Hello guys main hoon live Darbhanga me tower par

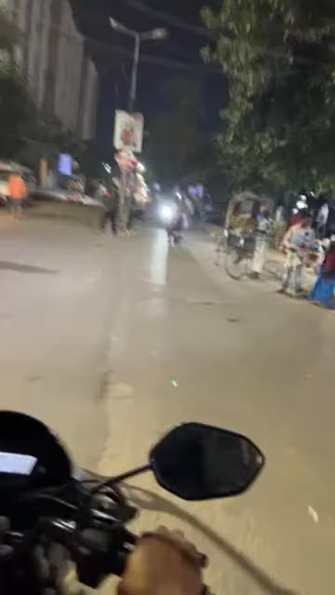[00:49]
ये मेडिकल का यहाँ पे आपको हब है, लेकिन ये अब इसकी वजह से बहुत मुश्किल है।
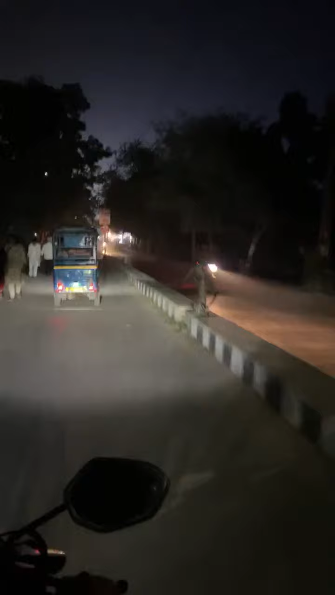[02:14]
पाएगा, अरे तेज मत चलाइए, तेज मैंने पड़ा होगा। ये देखिए गाइस हम लोग पहुंच चुके हैं कर्पूरी चौक, कर्पूरी चौक है, यहाँ पे डिज्नीलैंड लगा हुआ है,